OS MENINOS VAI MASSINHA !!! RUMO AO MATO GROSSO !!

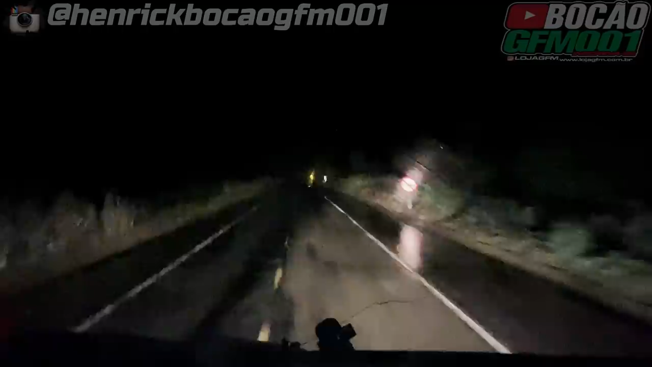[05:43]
Cortou minha liga, hein? Só a sua, meu bem. Hã? Só a sua? Nesse asfalto tão sujo ainda, tá andando devagarzinho pra ver se essa chuva passa rápido. Escutei as rodas, cara. Pois é, meu. seta, ou... É, não. O garoto faz parte, né, meu velho, da rodagem, isso aí, dá o grau. Chove, você dá o grau de novo, chove. Você dá mais um grau. Mas eu tava numa felicidade que eu tava na massinha, velho.